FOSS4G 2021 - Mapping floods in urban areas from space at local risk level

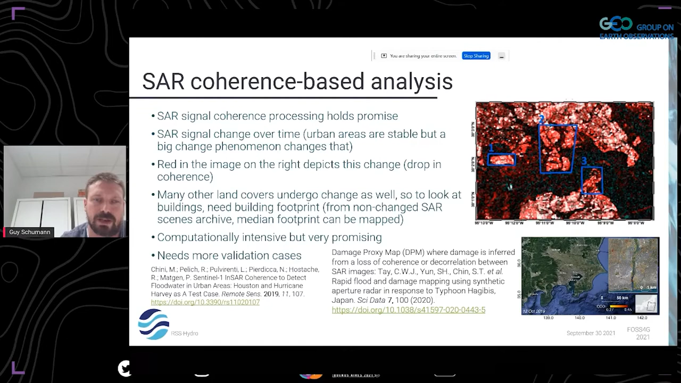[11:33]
So, it's looking at this loss of coherence to say, okay, where is the damage occurring? And that damage could well be earthquake or flooding. So, if you know what the event type you look at is, then you basically relate the change to that event type. So, that's it. And now if you say, okay, it's computationally intensive.